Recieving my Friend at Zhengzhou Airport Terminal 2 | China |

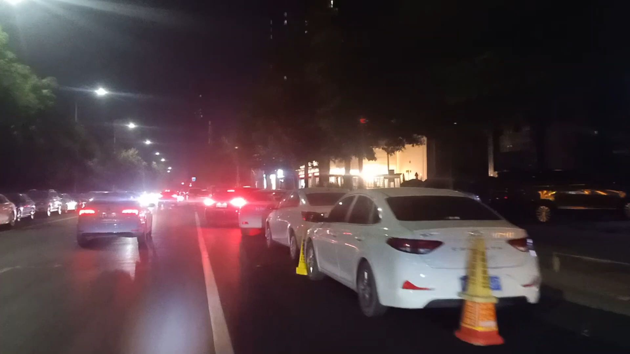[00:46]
ये आ गए हम सबवे स्टेशन पे,
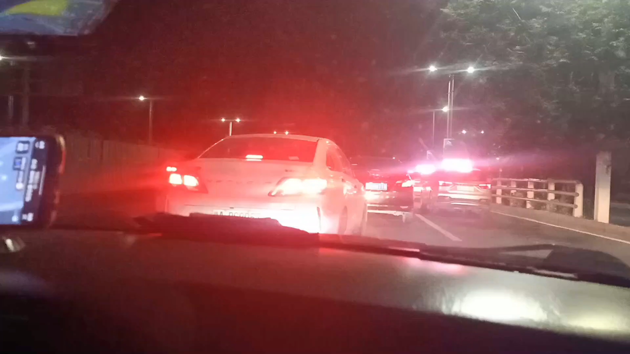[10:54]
गाड़ी आ गई और वो टेस्ट कर रहे हैं कि ड्राइवर ने शराब शरूब तो नहीं पी हुई।